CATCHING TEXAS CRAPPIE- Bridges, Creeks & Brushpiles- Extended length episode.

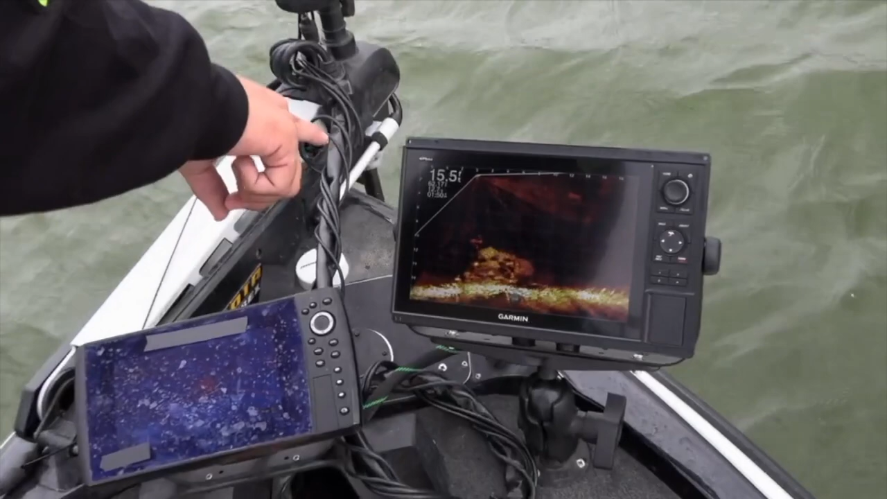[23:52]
That's a pile with some bait right next to a hardwood, and you can see all the crappie mixed in here. So I'm gonna try to drop down to it live. With this, it's all about boat control. So as you can see, all the fish there. I'm gonna drop my bait down. You see it going straight down there.
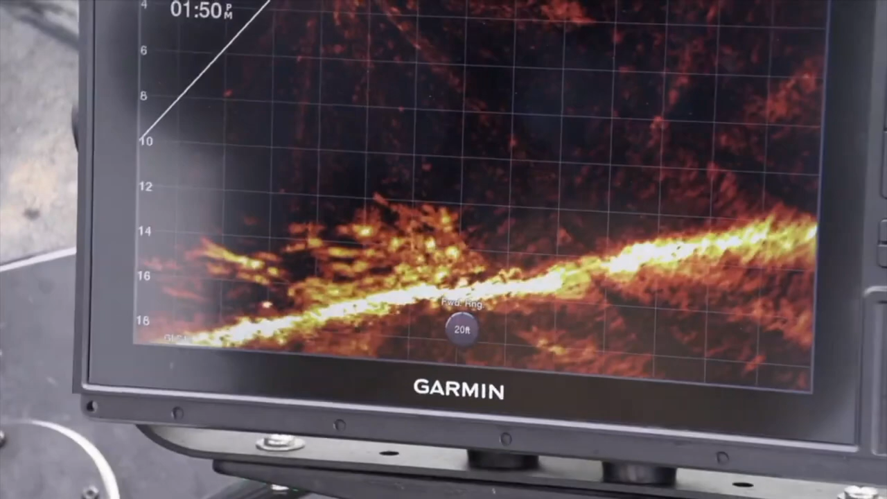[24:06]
There it goes. See it there?
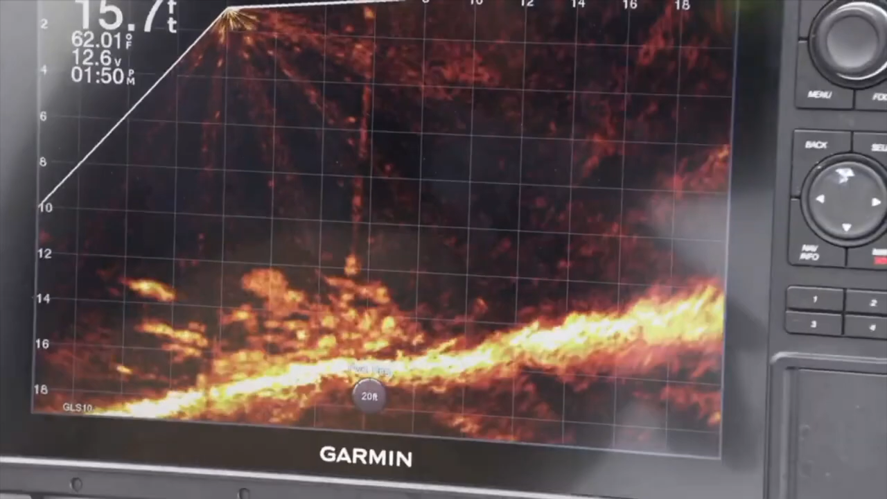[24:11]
Live action, I'm gonna try to get the fish to swim up for it. Right in his face.
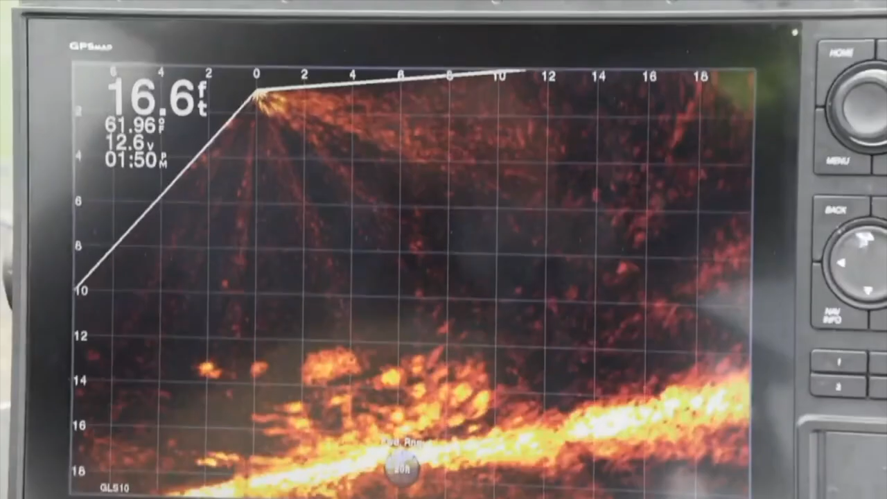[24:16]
On screen: depth 16.6 ft, water 61.96°F
Here he comes, look, he's gonna hit mine.
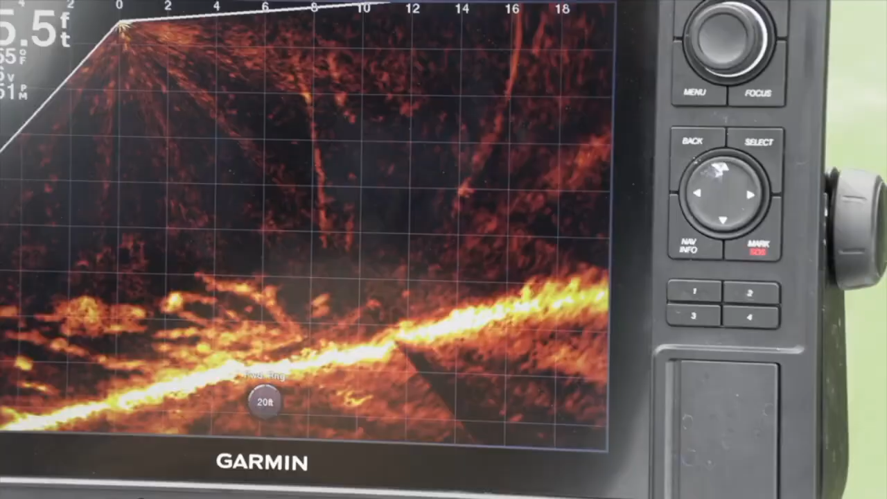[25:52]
He's got the wood. He's got the hardwoods, he's got the baits, you name it. Just needs you, come on down like I am, and catch him.
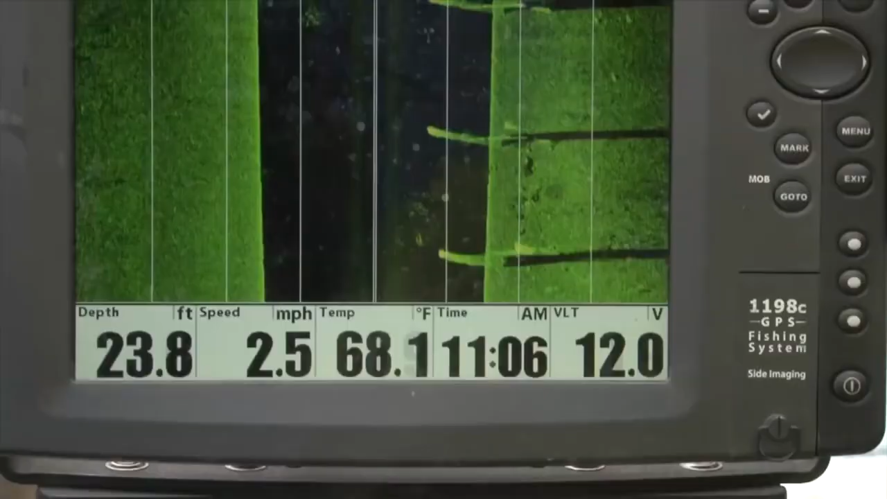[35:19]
On screen: depth 23.8 ft, water 68.1°F, speed 2.5 mph
George idled slowly alongside of the bridge while watching his side scan imaging on his sonar for fish symbols or schools of crappie.